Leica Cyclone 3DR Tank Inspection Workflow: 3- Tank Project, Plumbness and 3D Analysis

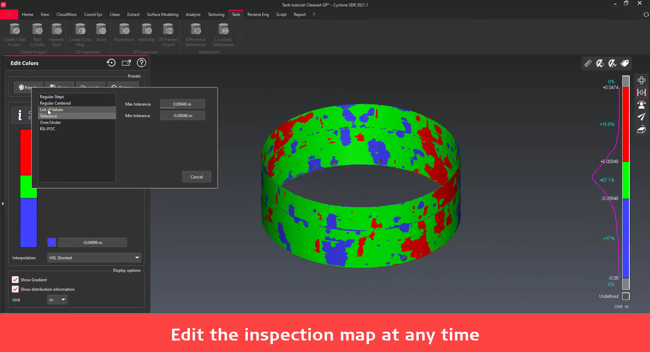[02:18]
This command automatically creates reporting data. We will see how to make a report in another video.
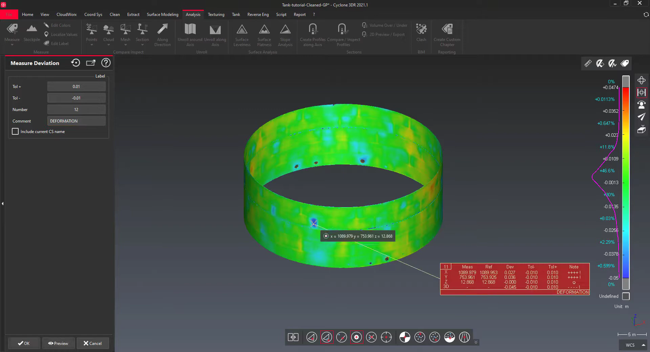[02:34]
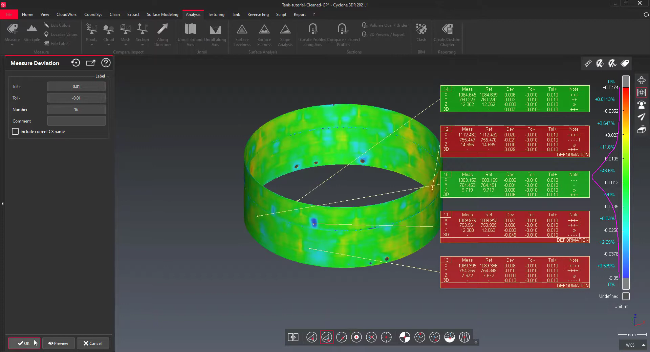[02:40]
You can edit the inspection labels individually or globally through the settings and the report editor.
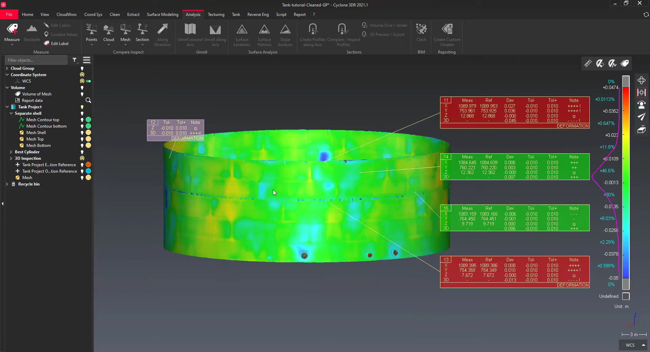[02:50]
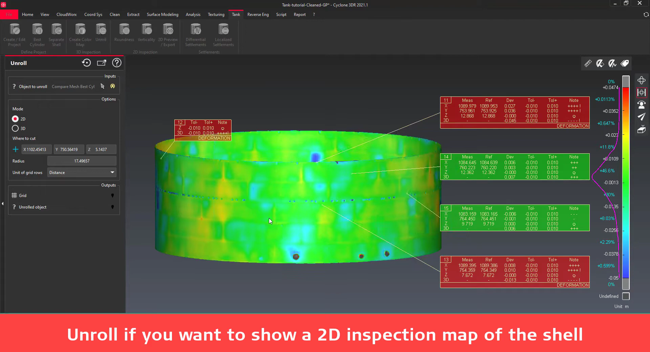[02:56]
The parameters of the best cylinder are used to unroll the shell,
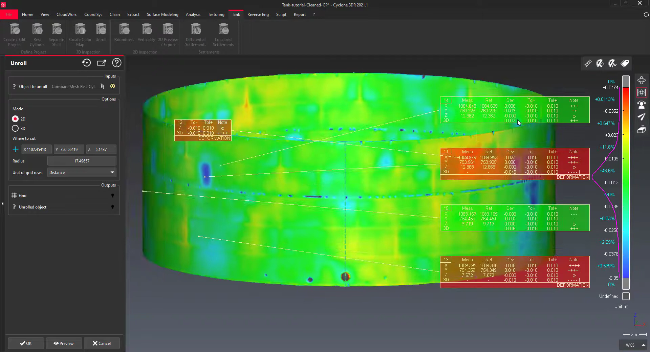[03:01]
cut in its height, where the orientation marker has been defined.
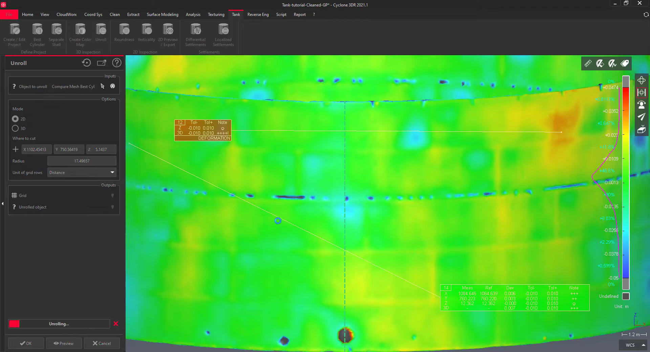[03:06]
The parameters of the best cylinder are used to unroll the shell, cut in its height, where the orientation marker has been defined.
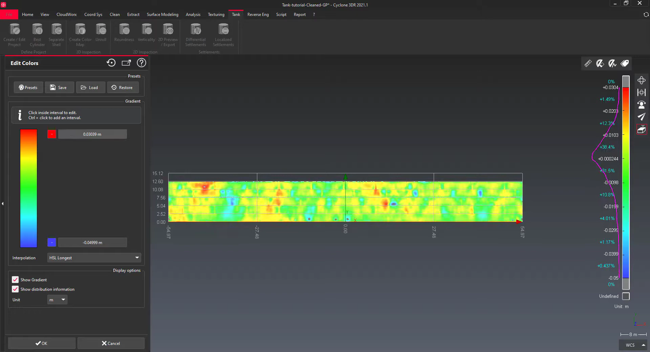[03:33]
The unroll the shell can be also further inspected.